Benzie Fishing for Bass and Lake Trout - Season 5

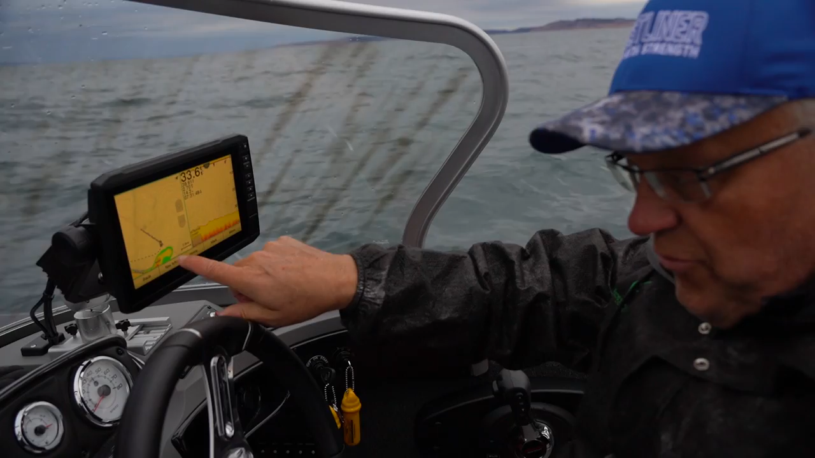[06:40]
We're bumping up against this tip. And this is where having, on our Garmin, having a great mapping chip.
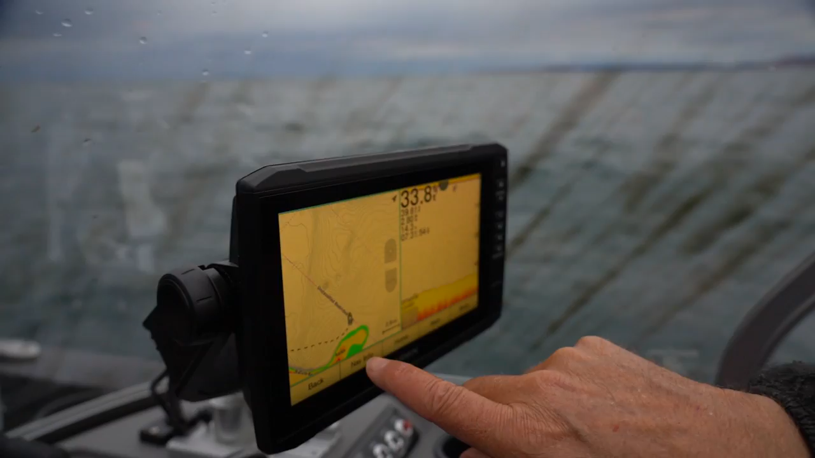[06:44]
I'll zoom in and show you these specific depth contour lines. You can see 34, 35, or 36 foot.
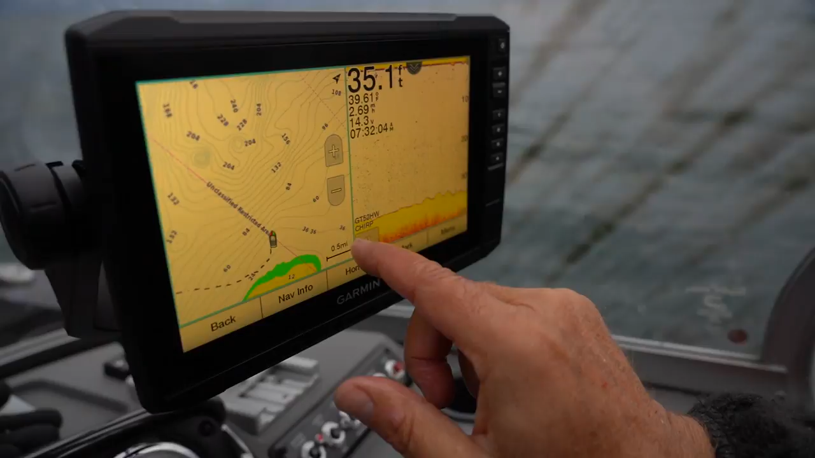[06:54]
On screen: depth 35.1 ft
We're trying to run that 36, 36 line around the tip of this point. And by doing that, we've identified that there's some really good fish sitting from 30 to 50 feet of water.